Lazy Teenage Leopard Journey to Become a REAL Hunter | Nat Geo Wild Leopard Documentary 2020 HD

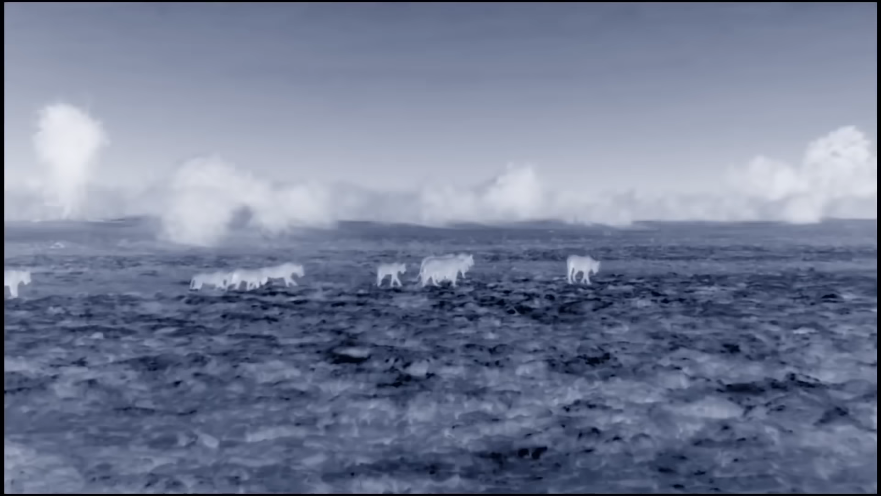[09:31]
Because carnivores are on the prowl.
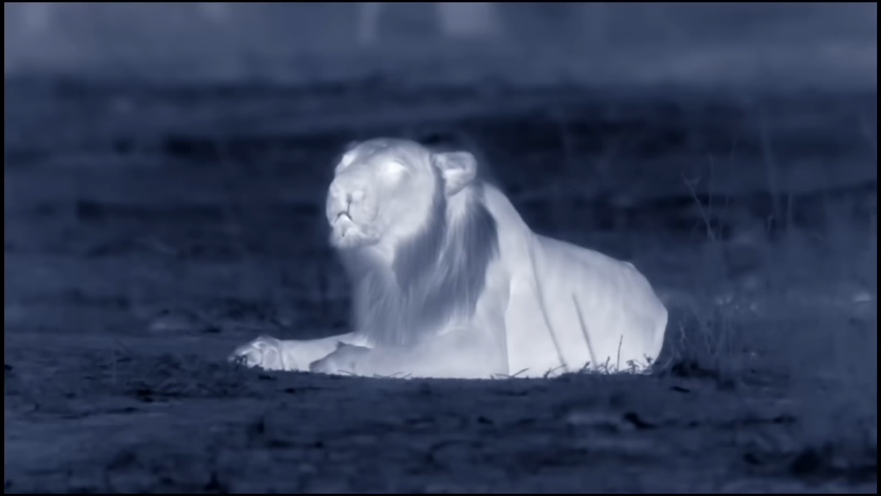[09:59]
Mohawk, the fiercest lion in this territory, rests just 300 yards from her.
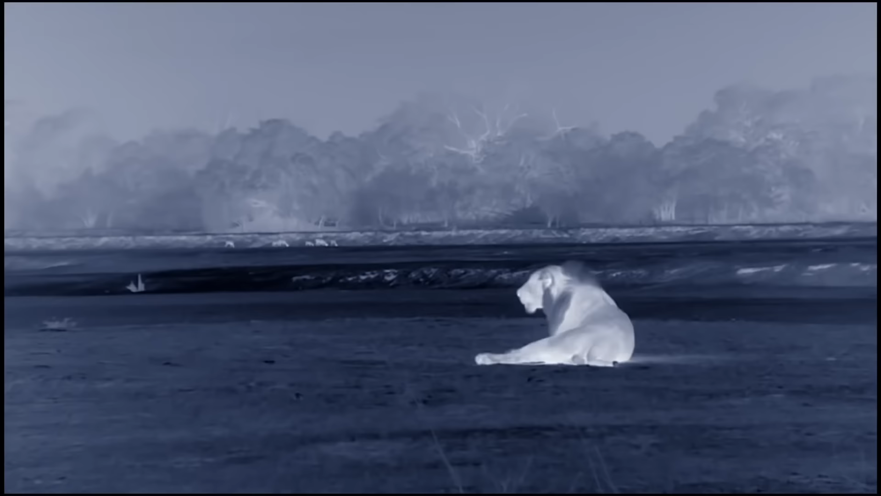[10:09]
He's more than three times the weight of the leopard.
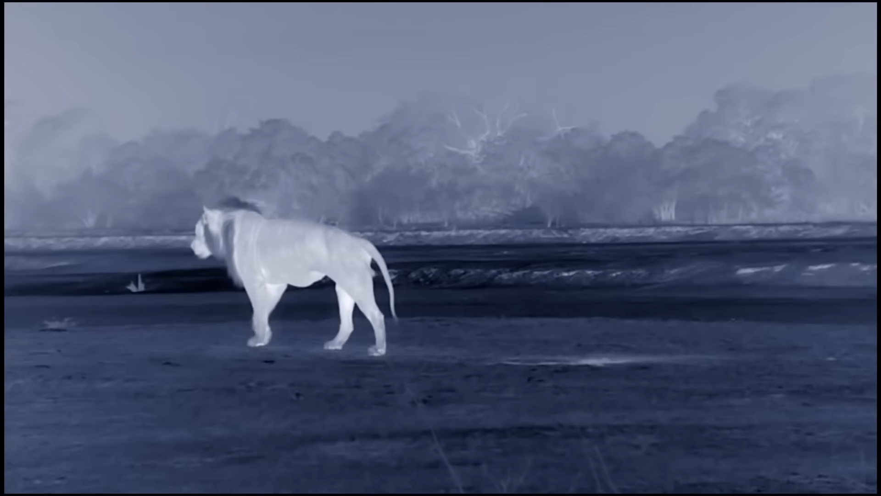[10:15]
Nothing else here outranks him for muscle power.
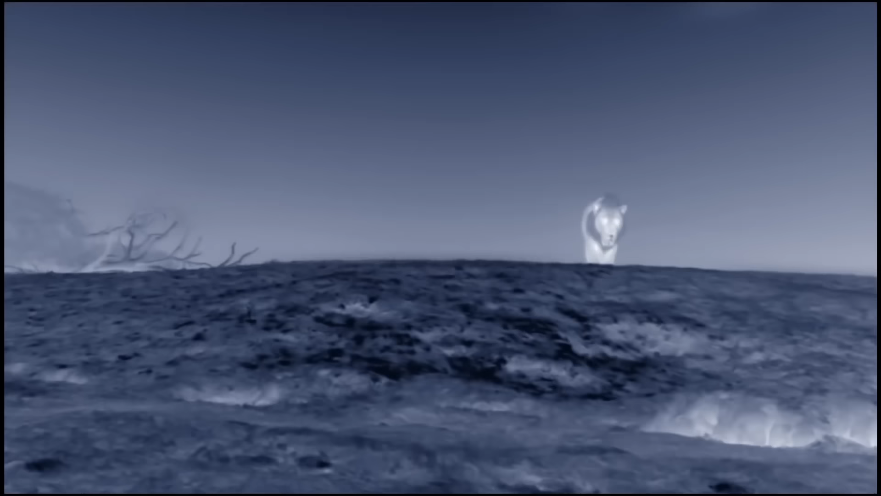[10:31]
This is the center of Mohawk's patch. He would kill a leopard who gets in his way.
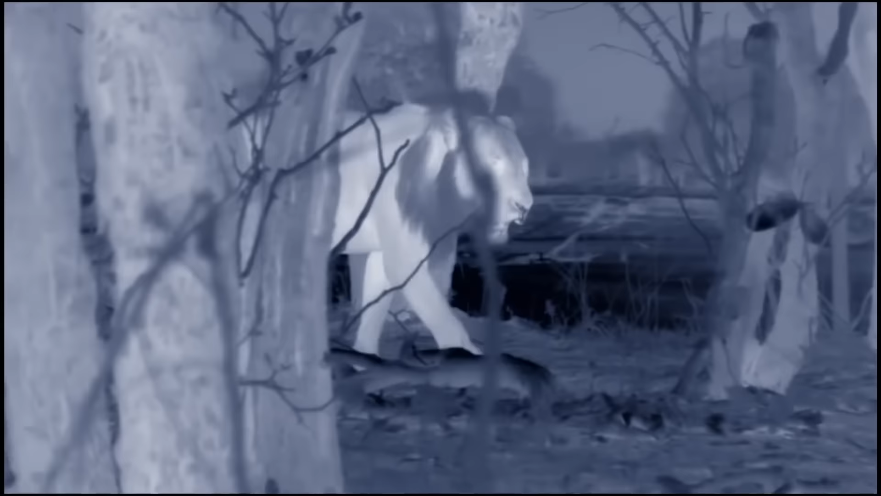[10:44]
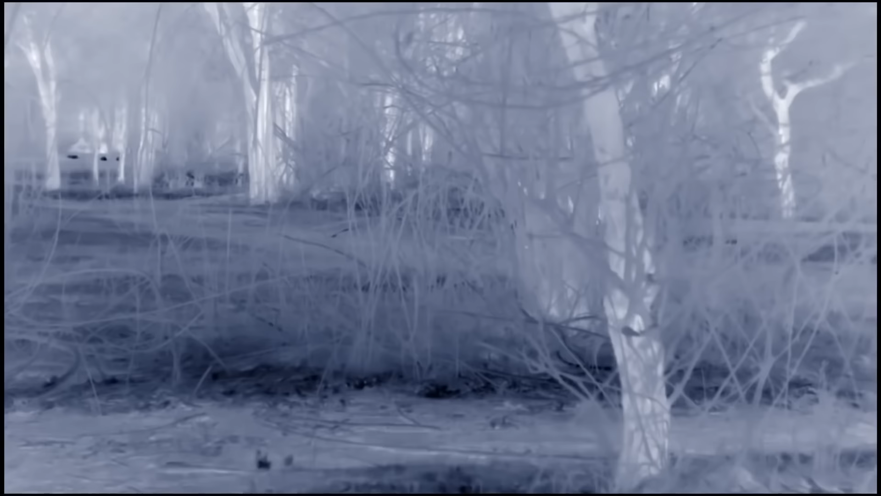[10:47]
Chip mistakenly starts to head in his direction.
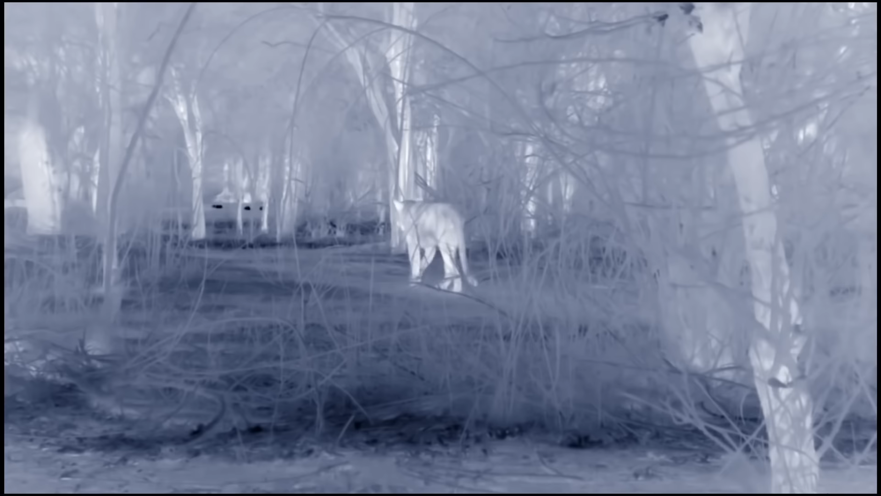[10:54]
His call stops her in her tracks. She quickly changes course. The lion picks up a scent. But it's not from Chip. He heads away from her.
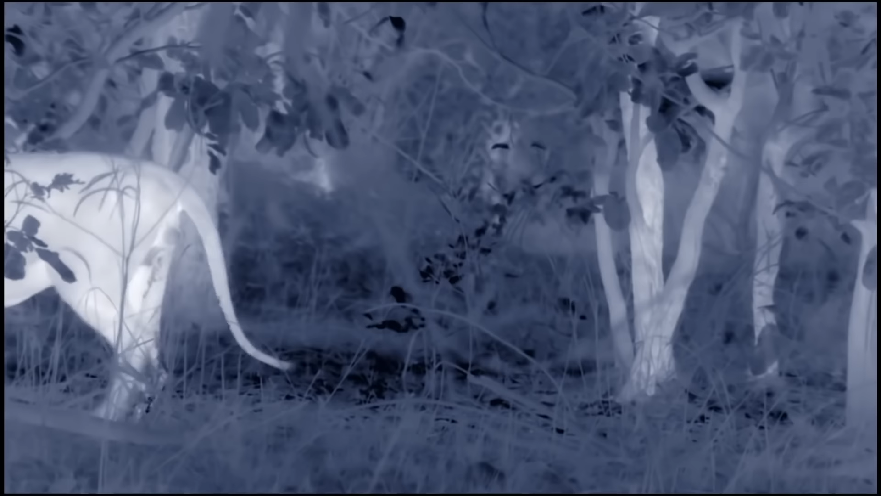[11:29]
The leopard has dodged a bullet. But she's about to walk into danger of a different kind.
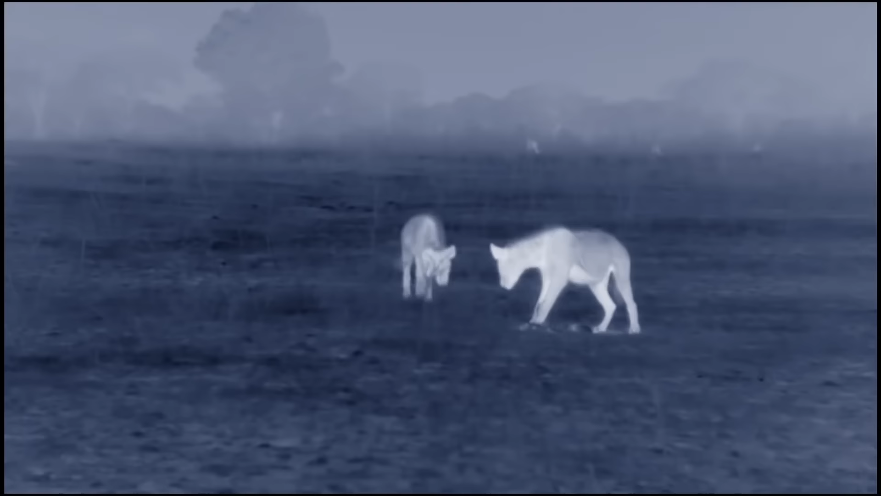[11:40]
Hyenas, with the remains of an impala kill.
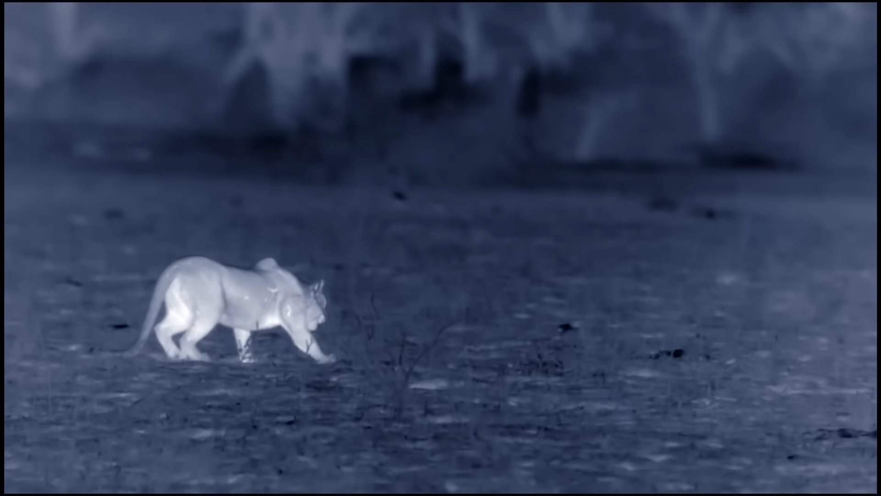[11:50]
Chip is completely outgunned.
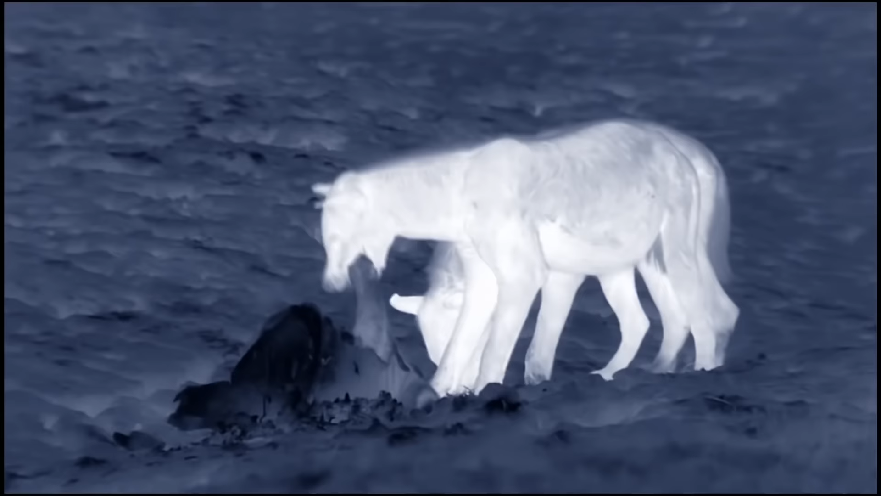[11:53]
Hyenas have the strongest jaws of any mammal in Africa.
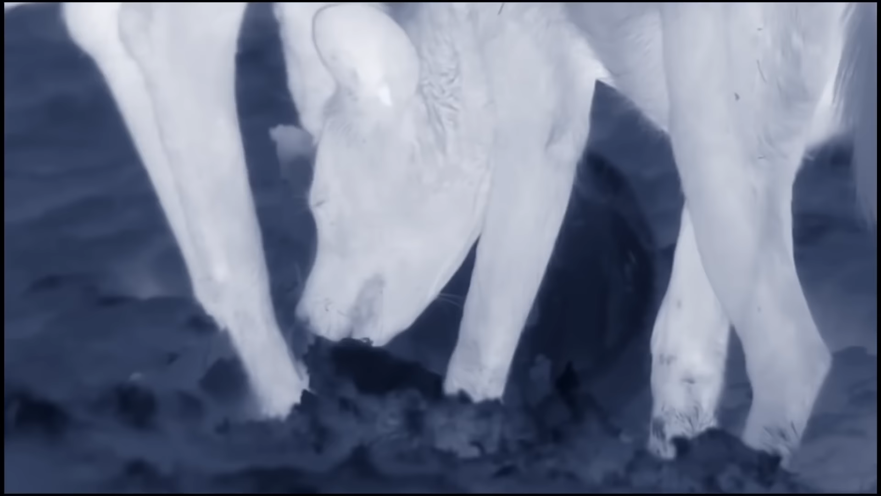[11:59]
Perfect for crushing the bones of prey. Or biting leopards that get too close. She should avoid them.
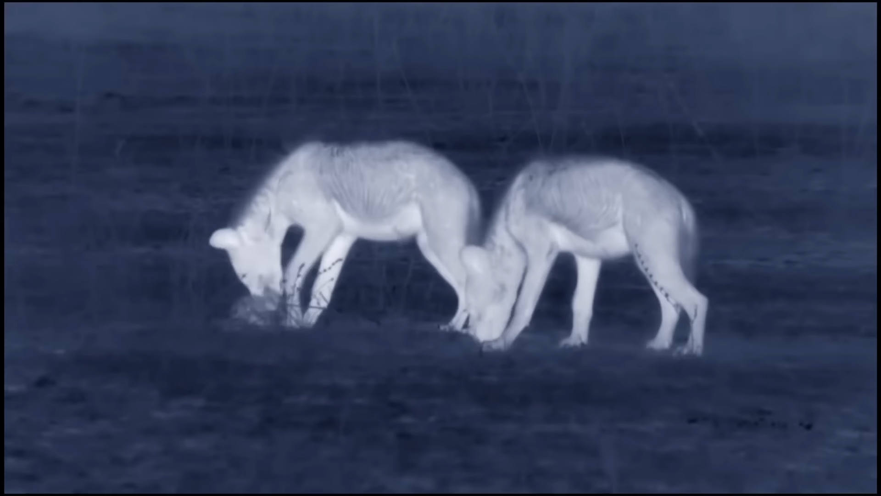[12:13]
But a combination of hunger and naivety has made her reckless.
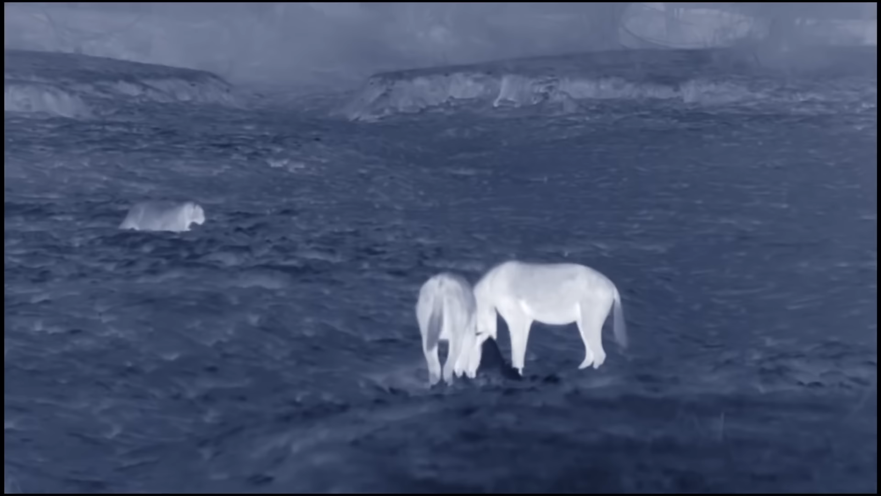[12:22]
Leopards rarely scavenge,
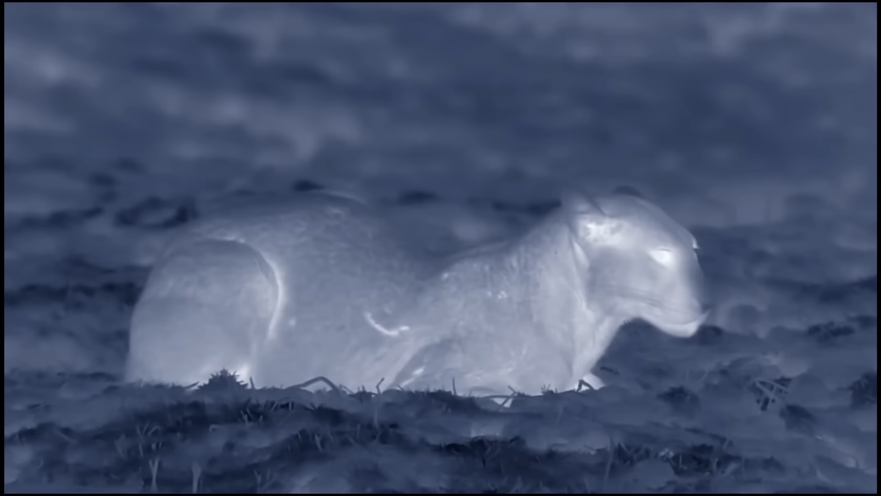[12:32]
but scrounging off her mother's kills has become second nature to her. The hyenas don't yet realize they have a hungry audience.
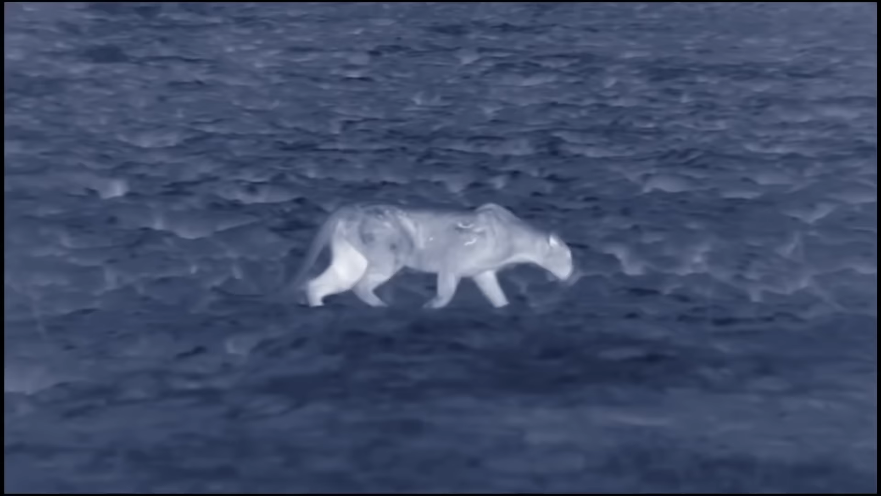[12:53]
Their eyesight isn't as good as hers.
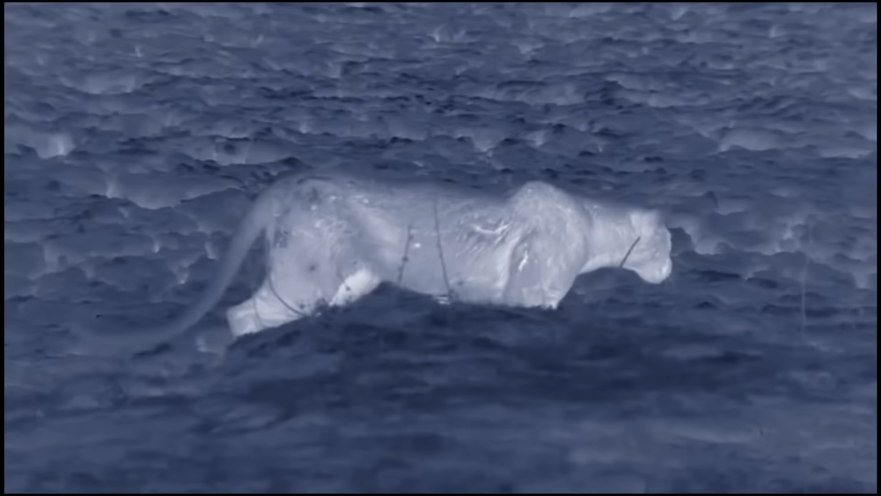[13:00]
She creeps closer. They still don't see her.
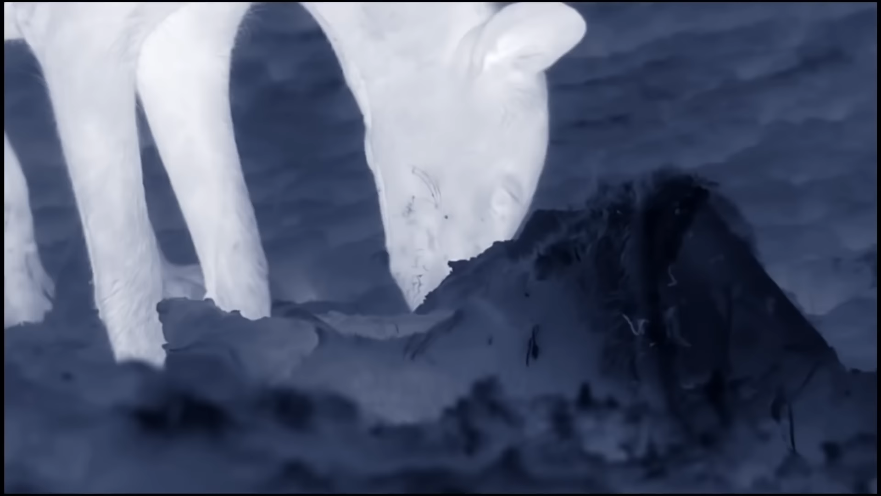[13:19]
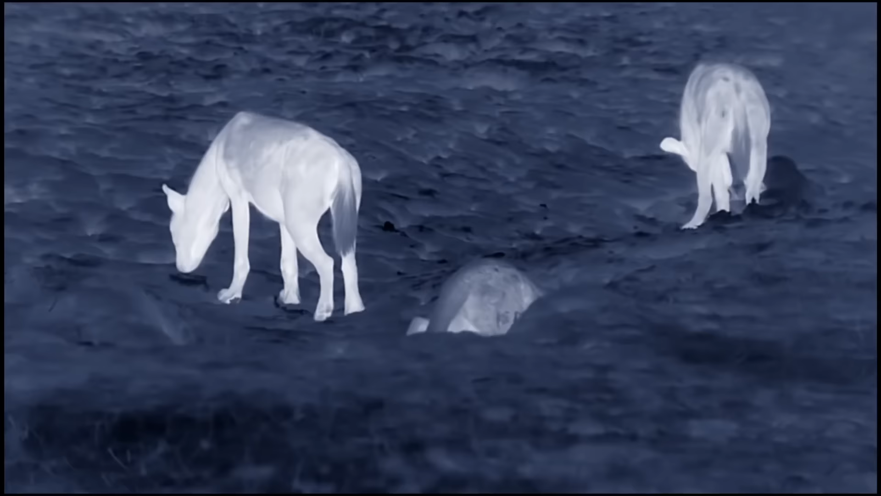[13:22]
But one of them hears something.